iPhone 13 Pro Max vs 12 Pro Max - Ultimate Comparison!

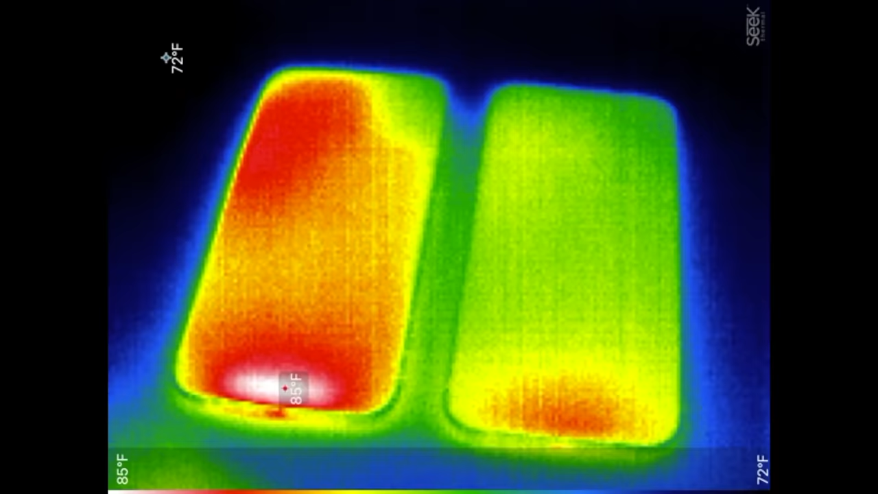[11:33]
On screen: scale top 85°F, scale bottom 72°F
has this hot spot at the bottom that is much hotter than everything else whereas the
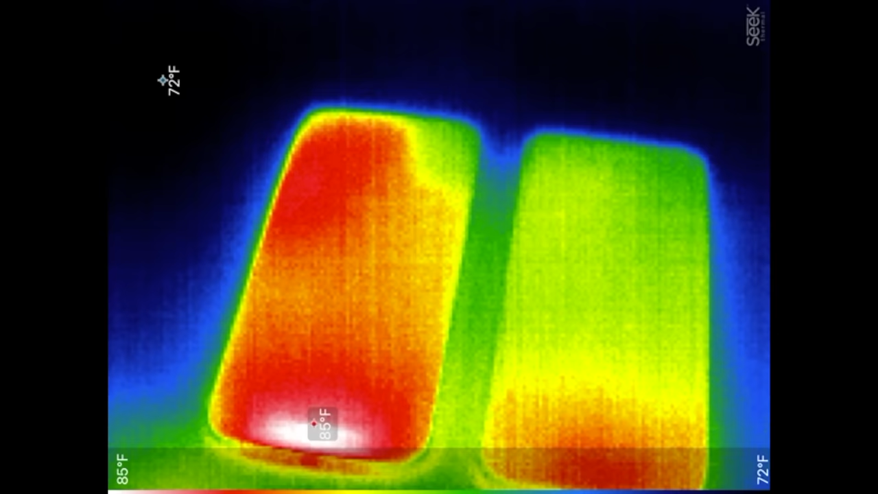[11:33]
On screen: scale top 85°F, scale bottom 72°F
13 pro max is much cooler all around i don't know what that spot is but i guess we will find out
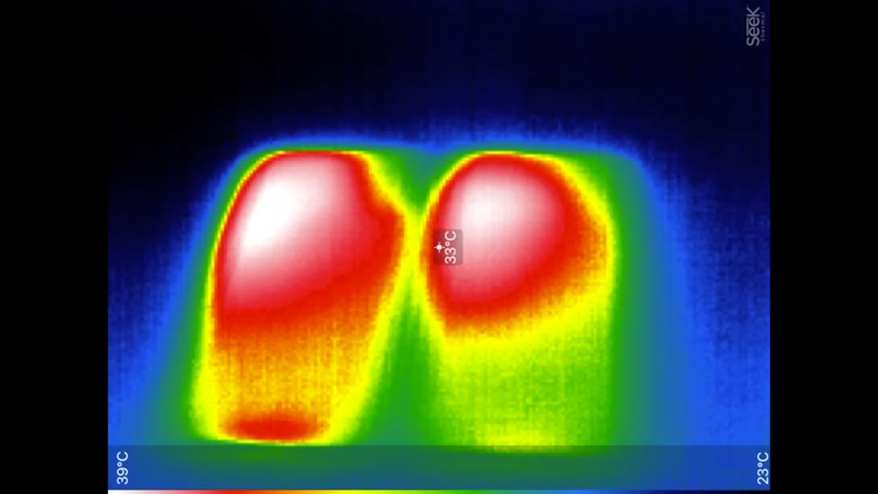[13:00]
On screen: spot 33°C, scale top 39°C, scale bottom 23°C
on the 13 pro max and 40 on the 12 pro max so even though it dimmed it is still running much hotter
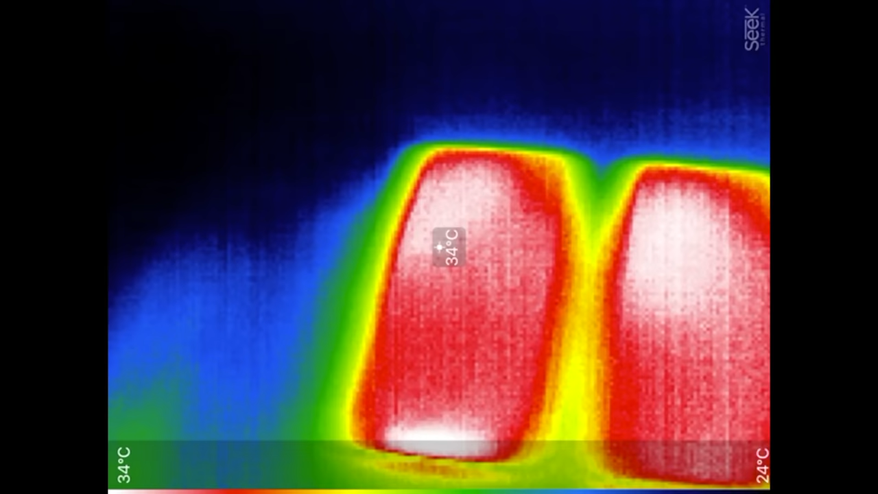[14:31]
On screen: spot 34°C, scale top 34°C, scale bottom 24°C
of them have cooled down they're at the same exact
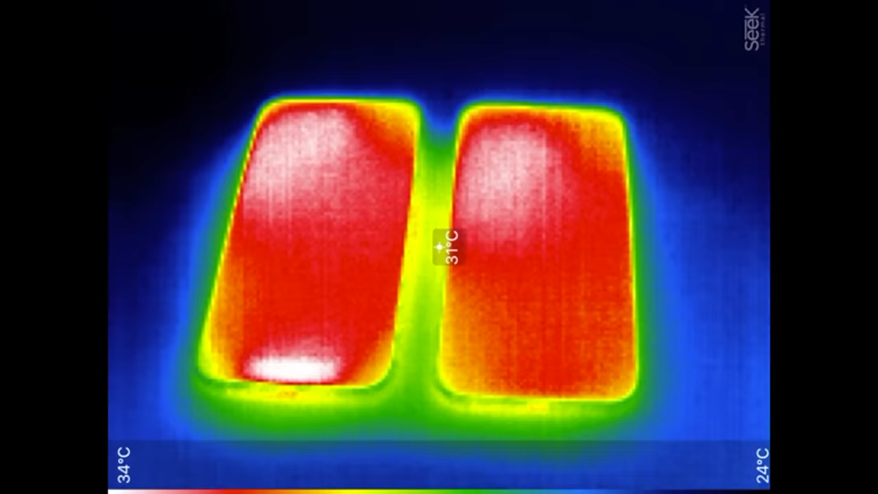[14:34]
On screen: spot 31°C, scale top 34°C, scale bottom 24°C
temperature and i went ahead and i set the brightness to 80 to keep it fair because